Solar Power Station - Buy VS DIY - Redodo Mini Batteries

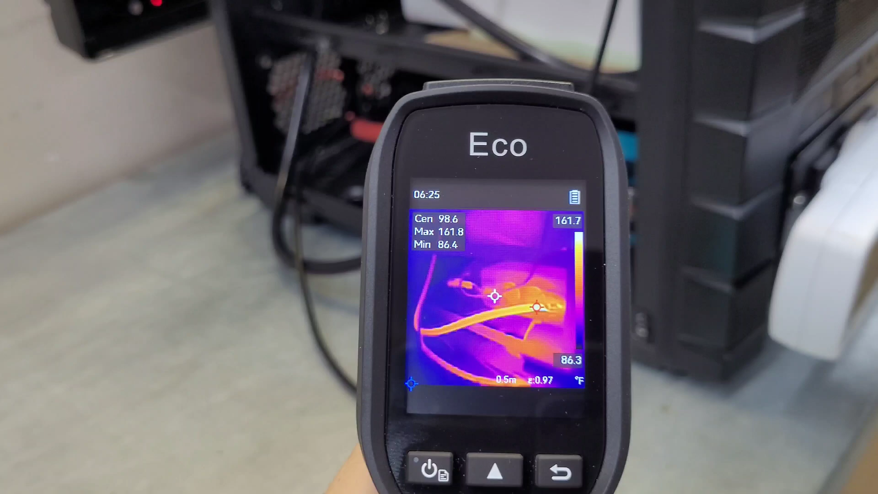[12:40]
these are the included Renogy cables and I noticed this black one has a little bit of a wiggle in it just south of the uh the copper connector there